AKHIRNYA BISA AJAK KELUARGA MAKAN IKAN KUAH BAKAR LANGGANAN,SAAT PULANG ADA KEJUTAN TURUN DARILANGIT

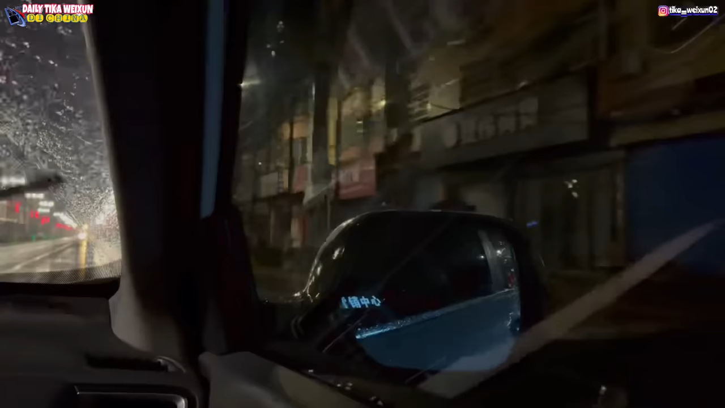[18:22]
Teman-teman, ini kami lagi di perjalanan pulang, di luar lagi hujan es.
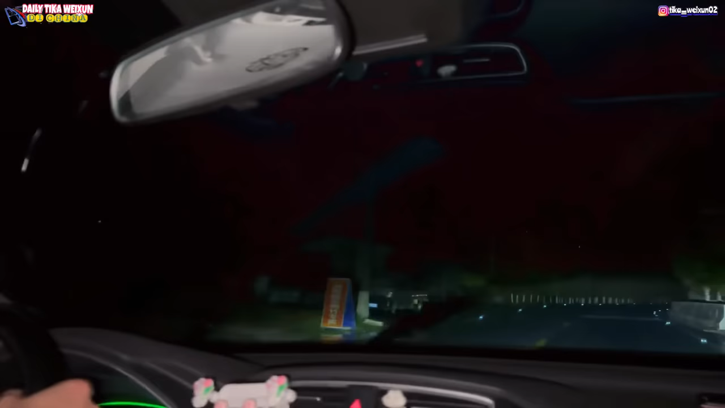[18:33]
Dan hujan esnya itu lumayan deras.